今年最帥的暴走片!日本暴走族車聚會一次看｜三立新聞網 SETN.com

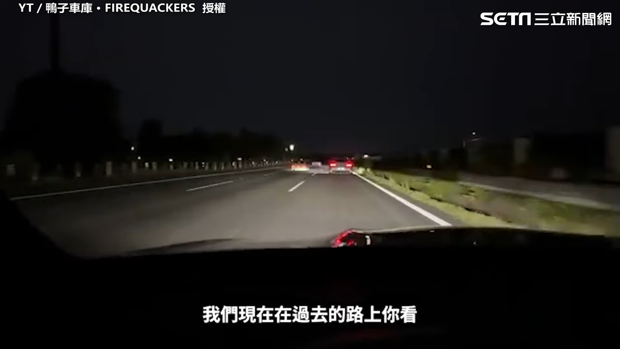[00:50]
過去的路上你看已經有一台那種迪趴抱走車這那個欸是280Z嗎還是410Z然後還有一台抱走車你看喔到了到了左野PA沙諾喔有啦有練習在門口等了好好笑欸